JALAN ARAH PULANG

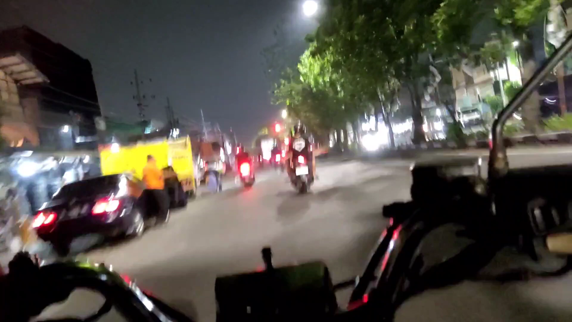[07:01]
Full house. Dan ini kondisi terkini, teman-teman.
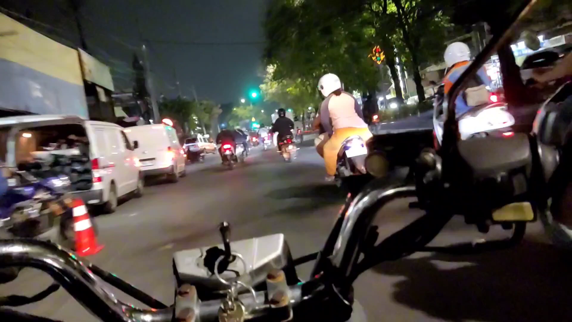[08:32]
Nanti kalau ambil kiri itu Tanjung Sari, teman-teman. Tapi saya mau lewat Doli.
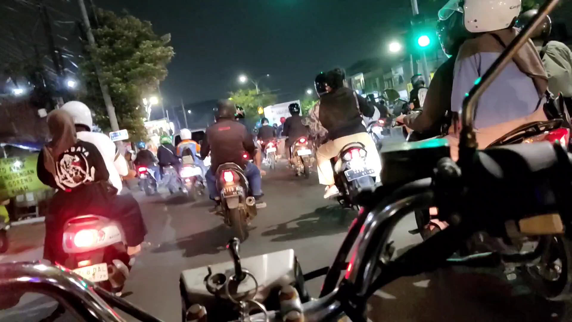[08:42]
Nah, kalau ambil kiri ini Jalan Tanjung Sari, teman-teman, pabrik sepatu. Saya ambil lurus saja. Lewat Banyurip. Lewat Banyurip. Banyurip.
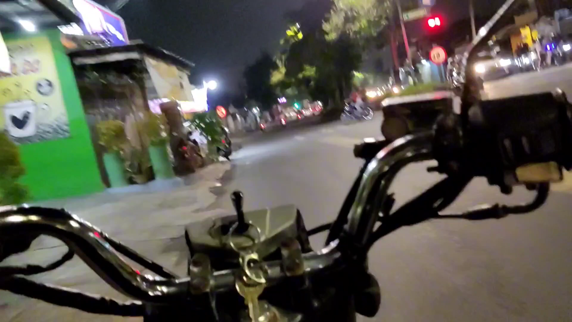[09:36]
Ini Jalan Soko Manunggal, teman-teman. Soko Manunggal, Surabaya. Nah, ini teman-teman, saingannya Gacoan Wesmi. Rame juga, teman-teman. Manunggal, teman-teman.
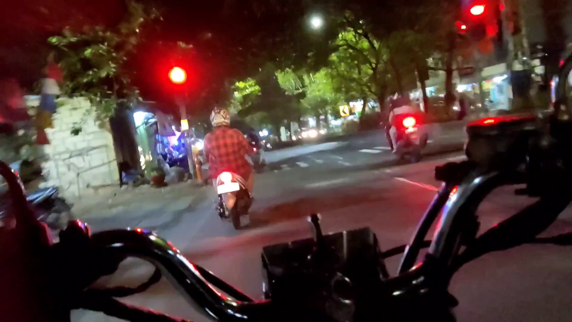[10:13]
Suasananya itu loh, nggak ada orang, teman-teman. Kasihan. SWK.
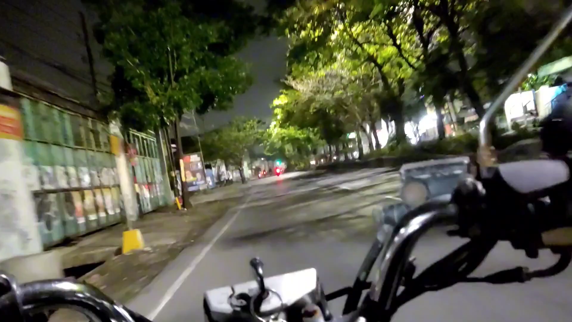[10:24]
Baron Truck. Masih di Jalan Raya Soko Manunggal, teman-teman. Terpantau jalannya sangat sepi, sangat lancar. Sekarang itu banyak warkop-warkop. Warkop-warkop di Surabaya itu masih lumayan, teman-teman, kalau warkop.
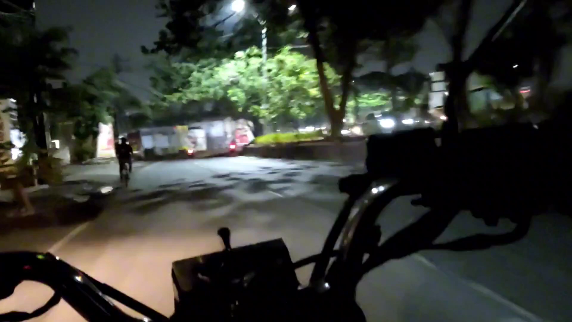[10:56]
Kalau dulu ini rame banget di jalan-jalan. Ya, wala wali zaman, teman-teman. Sekarang pabrik-pabrik itu dipindah di kabupaten-kabupaten, teman-teman. Biar apa? Dia biar UMR-nya lebih rendah.
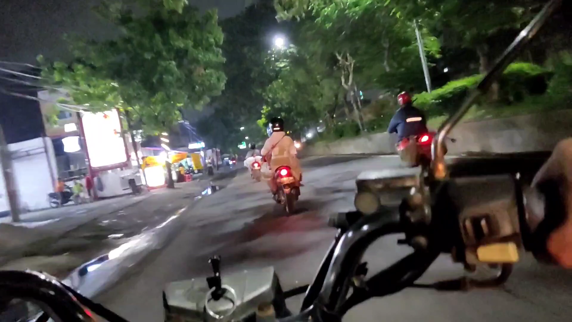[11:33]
Kalau di kota sudah nggak kuat, teman-teman, UMR-nya sangat tinggi untuk menggaji para karyawan.
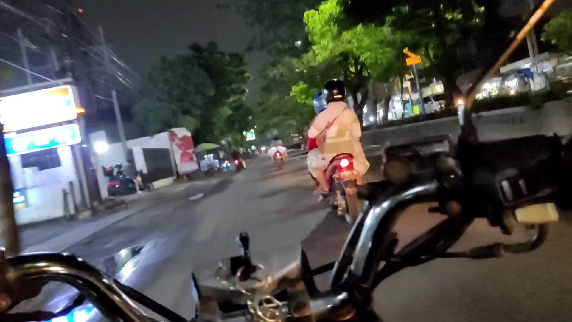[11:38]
Kalau kita ambil kiri Tanjung Perak, teman-teman, lewat tol Perak, kita ambil lurus aja Banyu Urip. Nah, kita ambil kiri adalah tol.
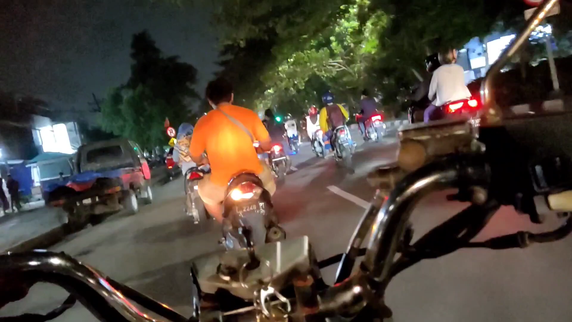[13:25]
Situasi di bawah tol. Ini pasar, teman-teman. Pasar Simo ini. Ini namanya Pasar Simo. Pasar Simo aja kelihatan sepi loh, teman-teman. Biasanya ini full.
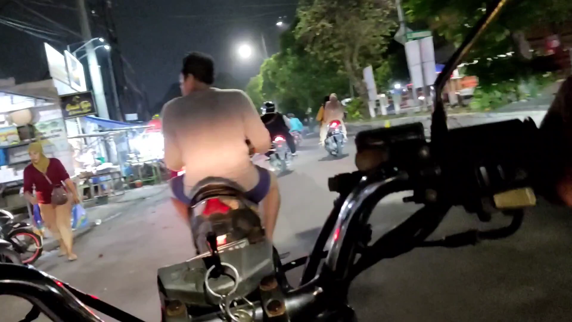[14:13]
Pasar Simo banyak jualan ayam, sayur-sayuran, kerupuk,
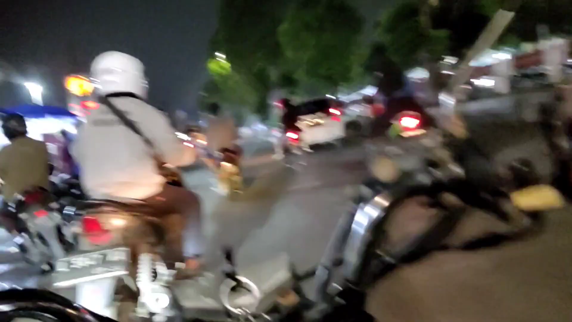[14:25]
ikan, kebutuhan sehari-hari, teman-teman. Kebutuhan pokok. Bumbu-bumbu, jagung, rendang, sayur.
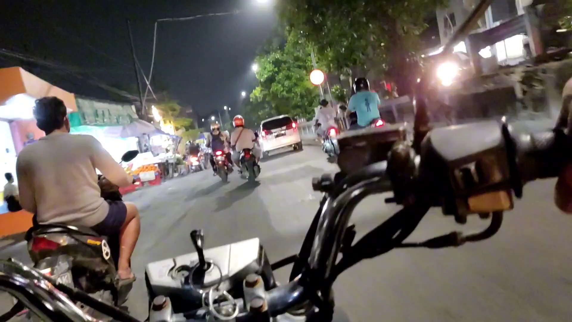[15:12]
20.000. Lari resari apa ini? Ini jalan Banyu Urip, teman-teman.
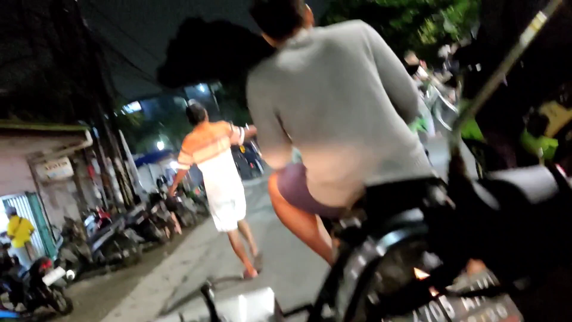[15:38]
Jalan Banyu Urip.
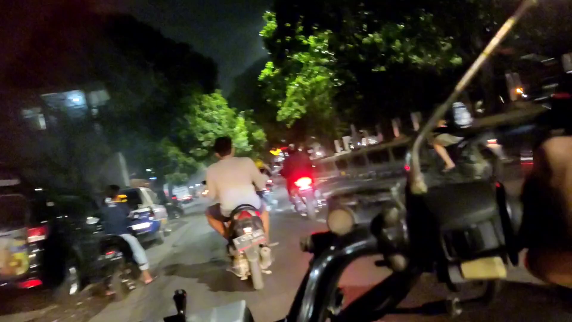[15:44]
Jadi beginilah teman-teman situasi Jalan Banyu Urip Surabaya angkringan alit. Angkringan alit.
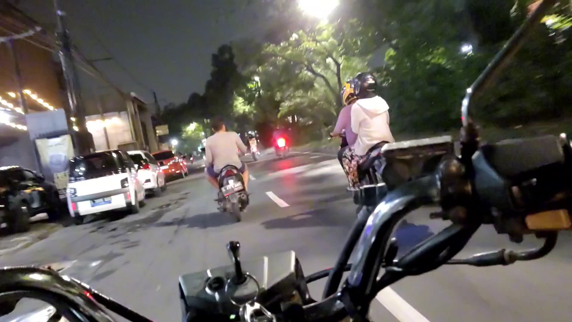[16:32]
Nanti ini lurus, kalau ke atas itu Kupang, Banyu Urip Kupang sana. Lurus di Ponegoro, belok kiri Pasar Kembang. Kita belok kiri aja dulu, ambil Pasar Kembang.
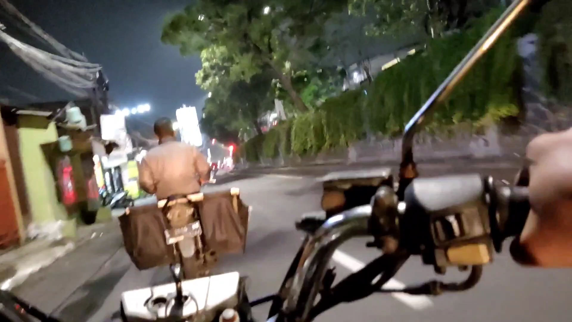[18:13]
Gak ada kesadaran diri, itu mengganggu lalu lintas pengguna jalan lain itu. Sangat bising sekali.
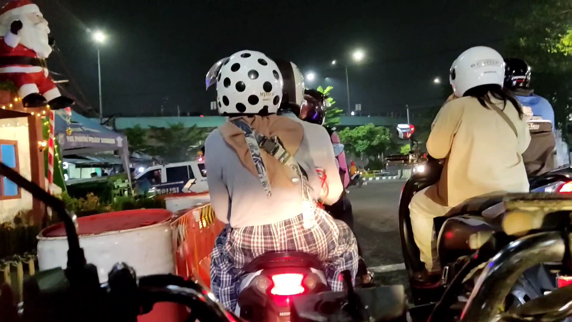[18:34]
Ini sudah nyampe teman-teman, flyover Pasar Kembang. Flyover Pasar Kembang di atas. Kita masih menunggu lampu merah. Kita taati peraturan lalu lintas. Sudah hijau.
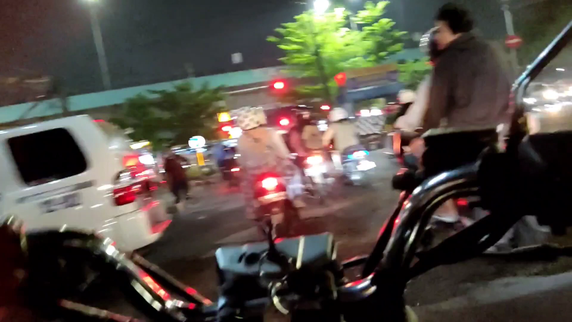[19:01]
Sudah nyampe Pasar Kembang teman-teman. Jadi dibuat flyover itu Pasar Kembang ini, jalan Pasar Kembang ini adalah biangnya macet.
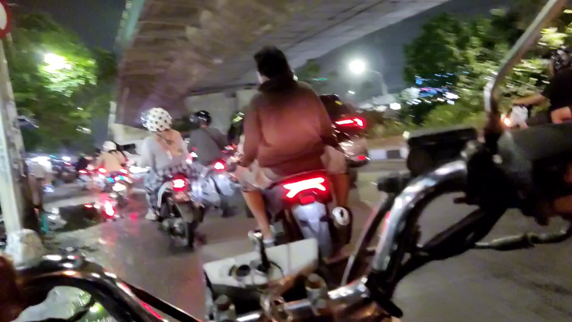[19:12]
Macetnya parah sekali. Dibikinkan flyover.
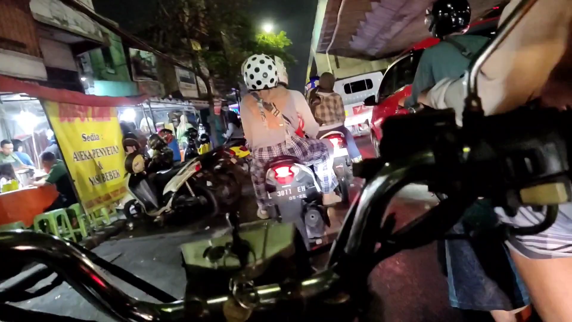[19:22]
Tapi setelah dibikinkan flyover, ya masih macet juga teman-teman. Tapi macetnya agak mendingan.